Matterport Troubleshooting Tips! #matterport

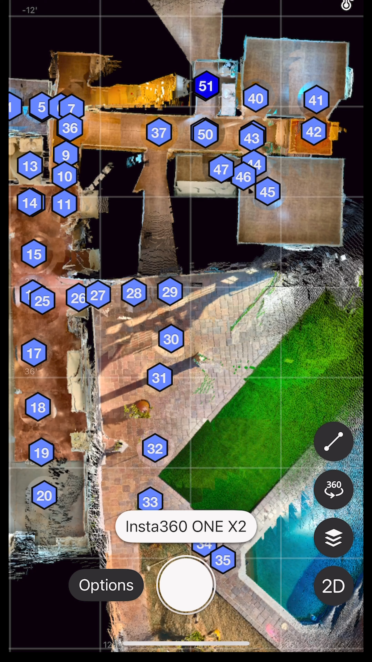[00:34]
All right if you jump around from room to room going back to spots sometimes your alignment will be off.
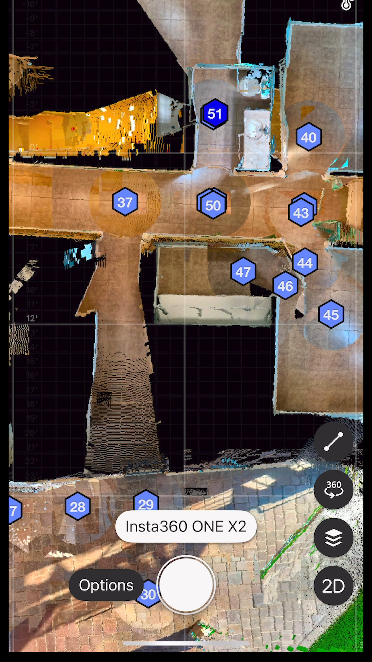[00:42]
So my number 50 should actually be right on top of 37 because I went back into these rooms in the bathroom that I wanted to jump onto 37 to go into this room because I was going straight down this hall.
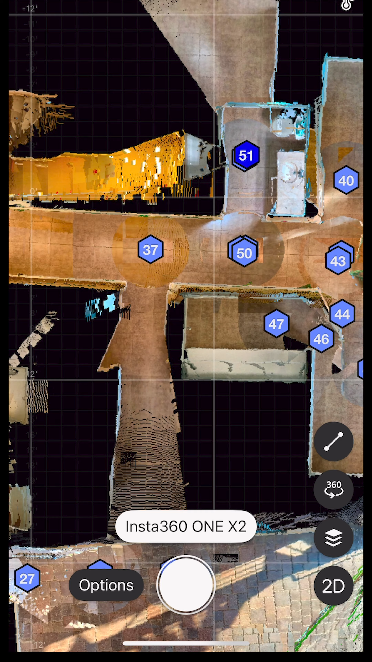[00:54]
Anyway so to correct that what you can do is hit
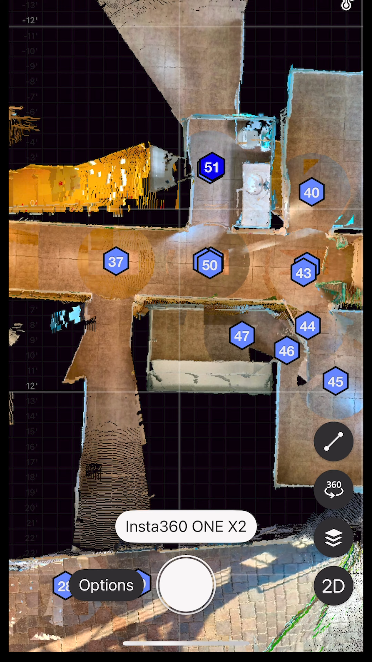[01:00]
the hit the one that you want to realign 50 and 51 are in the wrong spot but I know it's 50 was the first one so I click it and on the bottom it says realign.
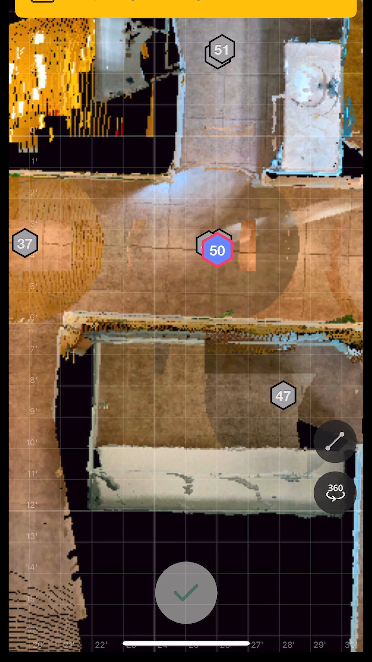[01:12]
This is on the iPhone it might be in a different spot if you're on Android but then you rotate it the right direction and then move it to the section that it should be in. Now I would say about 50% of this times 50% of the time
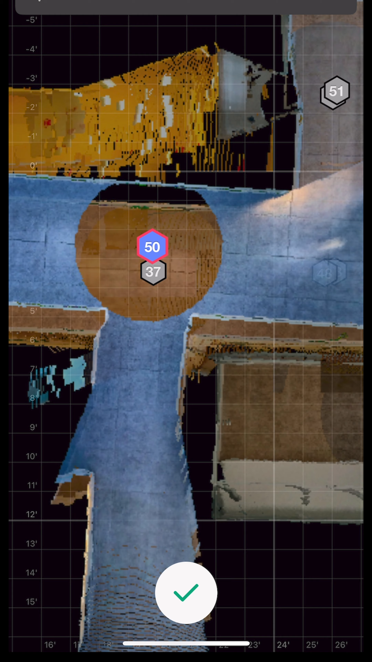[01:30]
this works the other 50 you get frustrated. So I just use two fingers to rotate it and
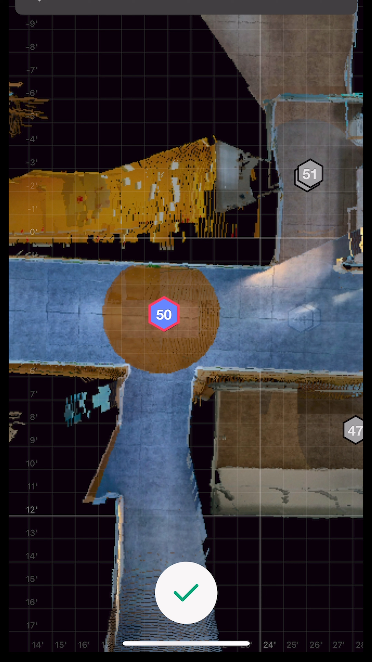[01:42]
zoom in zoom out and then you hit that check button on the bottom. Now if it lines up there it should take 51 and put it into the right spot. Let's see.
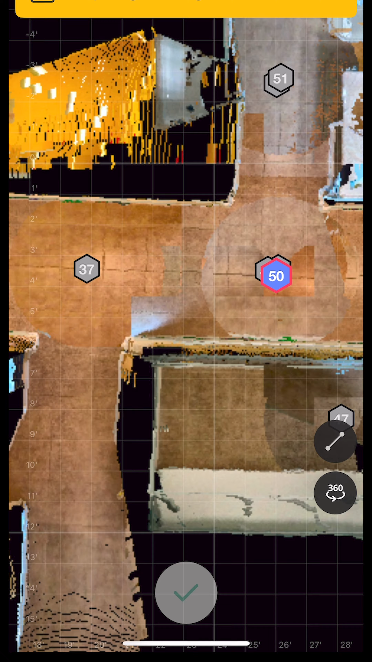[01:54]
Same problem let's try one more time. Realign.
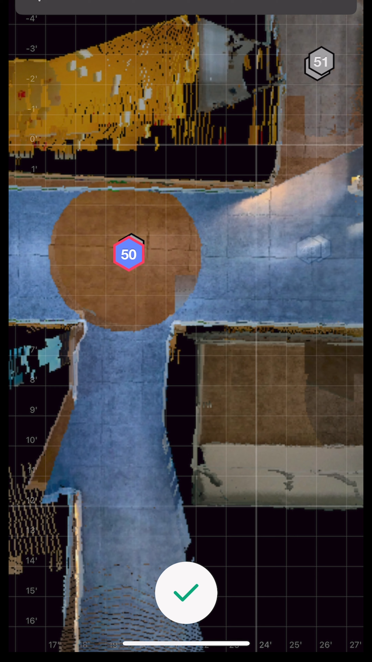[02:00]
I wish it would force it to align here because it's definitely the right spot. What Matterport does is tries to line up with your last scan and then if it can't line up with the last scan it looks for all your other scans for the best match.
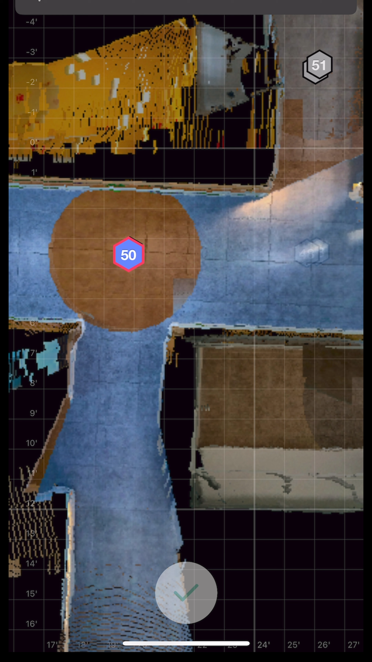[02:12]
So in this case it's thinking it's going in that bathroom because the doorways and all that line up.
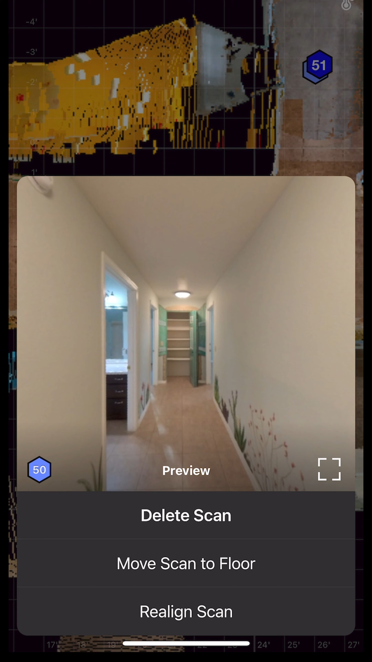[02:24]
So that didn't work. So I'm going to have to delete 51 and 50 and try it again.
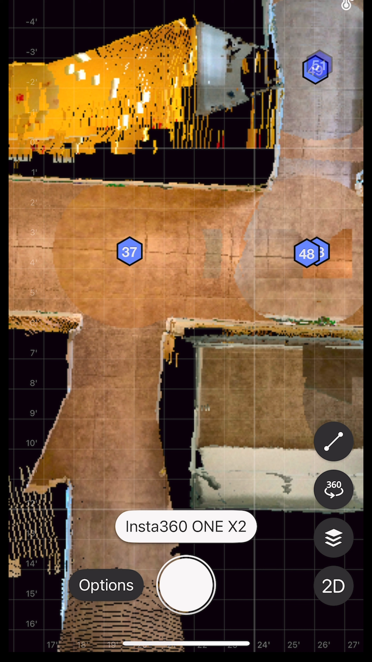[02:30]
I put it not quite the center of the hall this time just to see what it'll do. So I'm scanning just below 37 there is where this should come up.
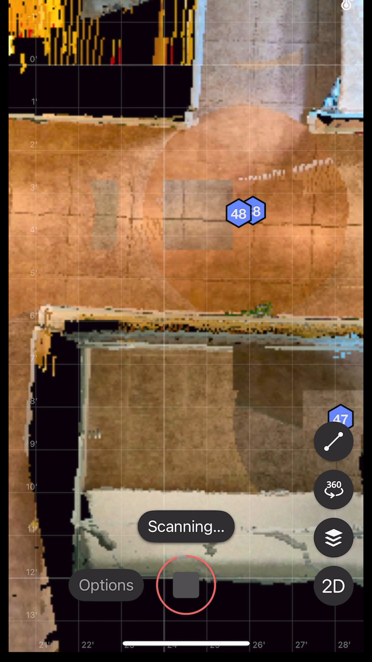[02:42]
And if that doesn't work I'm going to have to go back here scan here and then come over here. And the reason I'm doing this is to avoid extra scans. Usually it works like I was jumping from 42 here and I was able to go to 43 here.
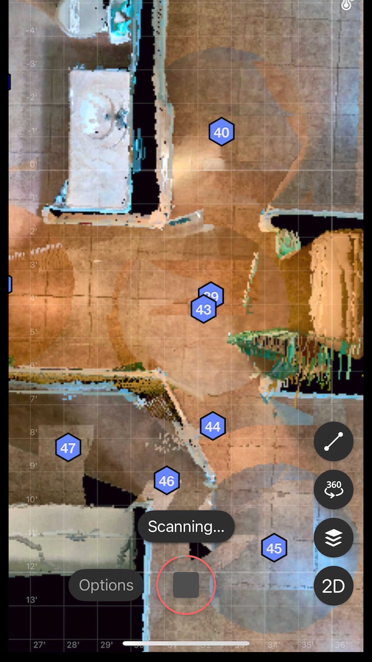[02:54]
Went from 47 here back over here to 48. So it usually works. Occasionally it doesn't. And it can be frustrating if that realign thing worked every time it would not be your problem at all.
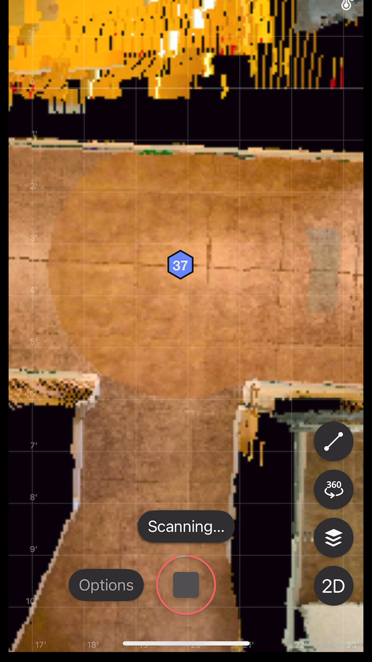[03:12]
Plus using an EXT-360 X2 isn't the best camera to create floor plans with but that's what I'm using today. Now I'm going to get out of Matterport because it is stuck. Start it over.
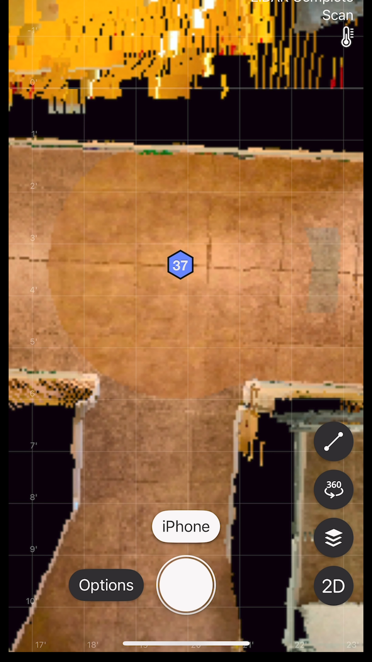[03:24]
These are things I go through all the time. So when you reset you have to wait until it connects to your camera again.
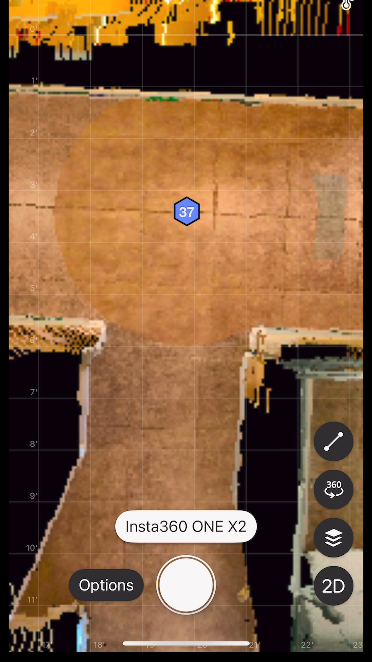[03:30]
So if you're ever stuck in a scan like I just was feel free to go out of your Matterport and restart it.
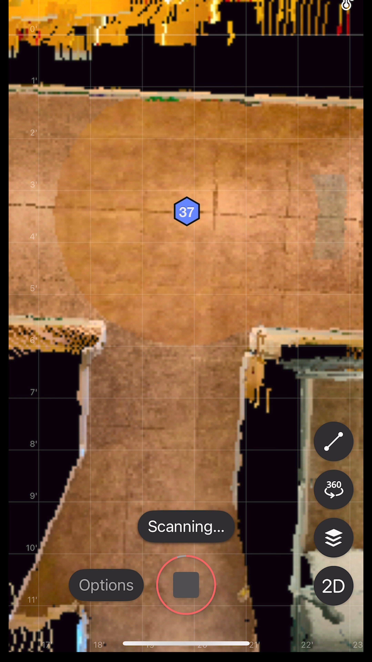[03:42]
It has them all saved to your app so you don't have to worry about losing it. All right there we go.
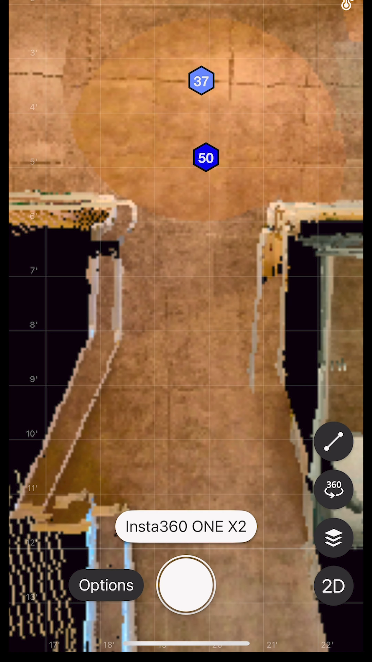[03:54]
So what it did cause is you see those double walls there.
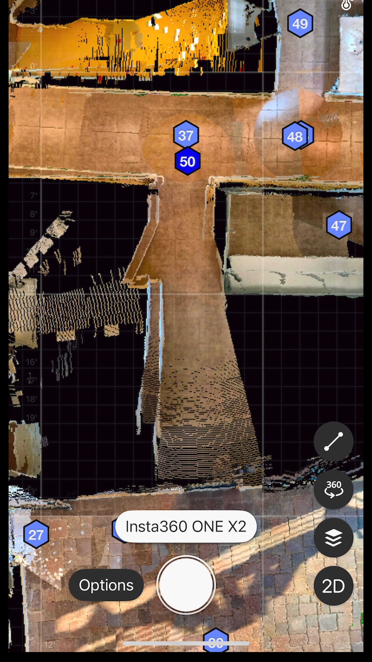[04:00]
So if this was a bigger this is just a single room.
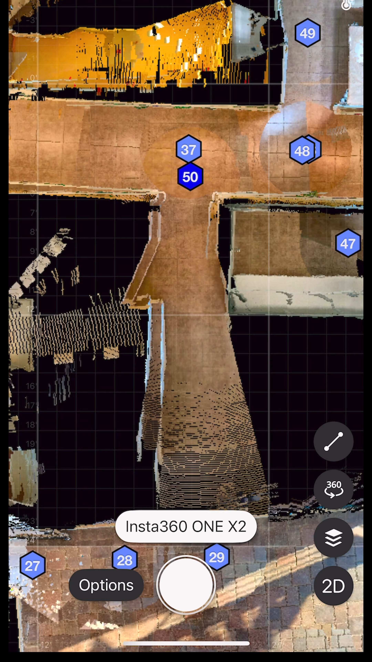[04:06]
If it was a bigger room or this was continuing on down the hallway I would delete redo it until I don't have these double walls but I'm fine
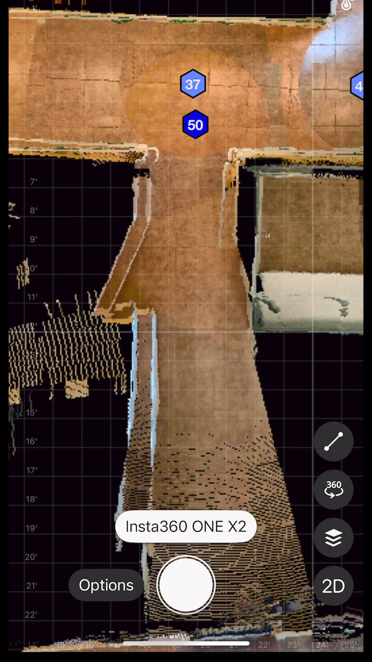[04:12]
with that for going into this little room. We'll continue on.